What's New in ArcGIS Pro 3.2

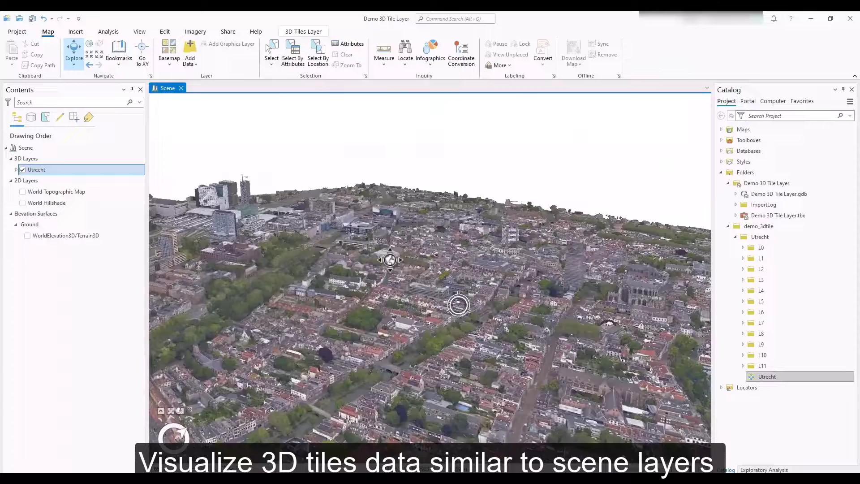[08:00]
Visualize 3D tiles data similar to scene layers, and leverage capabilities such as exploratory analysis.
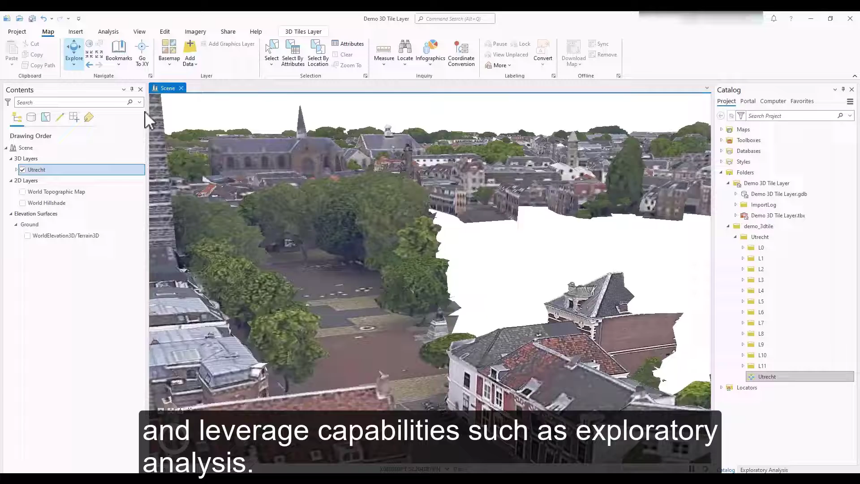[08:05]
Here, you can add a view shed and analyze which features are visible or not from a specific point.
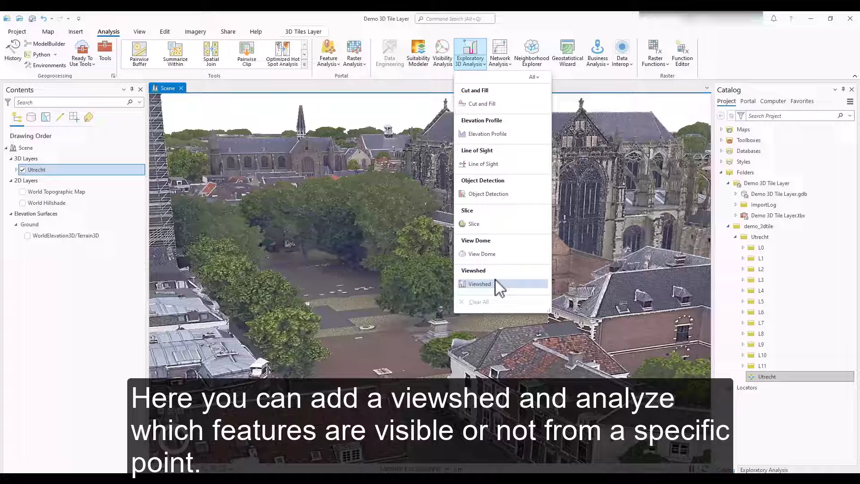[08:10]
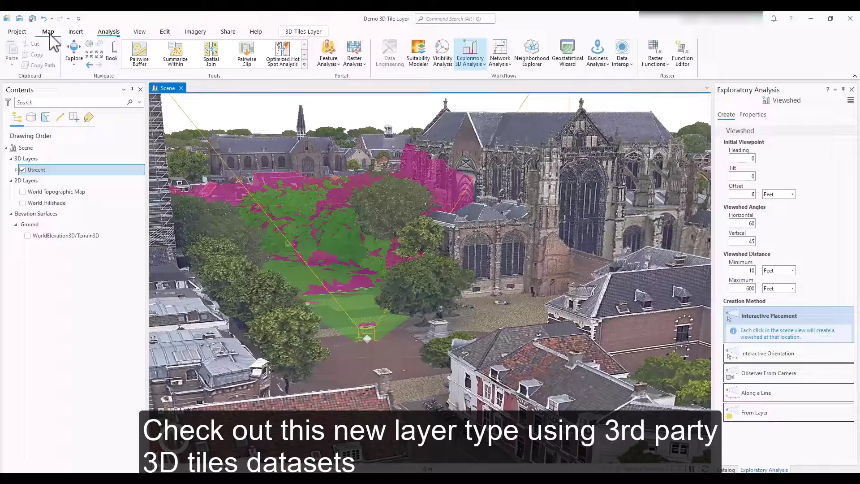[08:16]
Check out this new layer type using third-party 3D tile data sets, as well as those created from the ArcGIS reality suite of apps.